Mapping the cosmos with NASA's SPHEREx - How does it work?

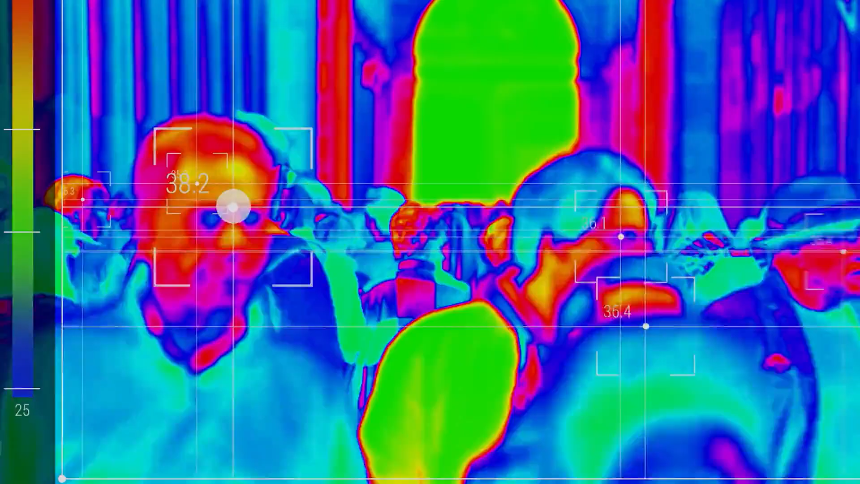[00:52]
Infrared is emitted by warm objects on earth and out in the universe.